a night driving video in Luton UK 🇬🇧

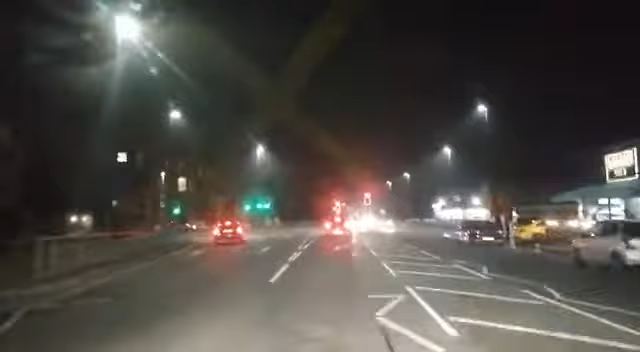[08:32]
I've got the shirt surrounded full. Is that takeaway? Nightlife still lively.
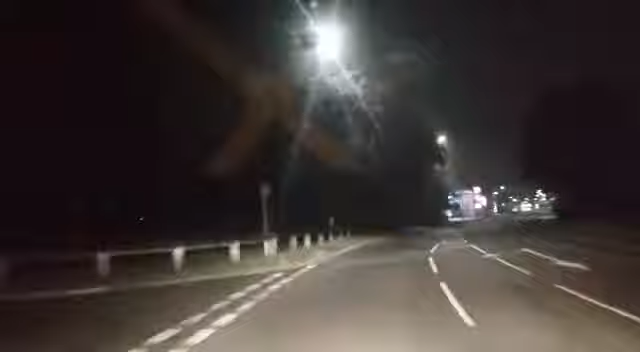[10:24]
Yeah, so at this time I'm in Orton Regis, and as I said, remember to like and share, comment and subscribe. Just passing Morrison's.